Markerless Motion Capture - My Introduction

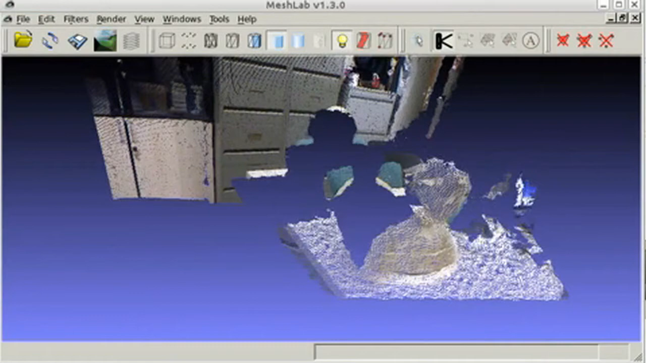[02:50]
Like placing an item in front of the Kinect and then
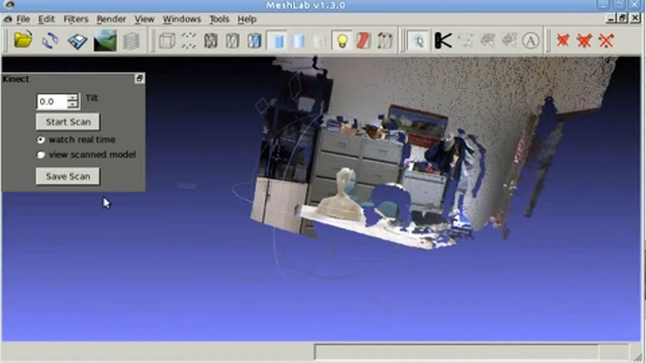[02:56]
creating a 3D model based on the depth perception that it got from it. As well as applying the texture to it and I thought that was really cool.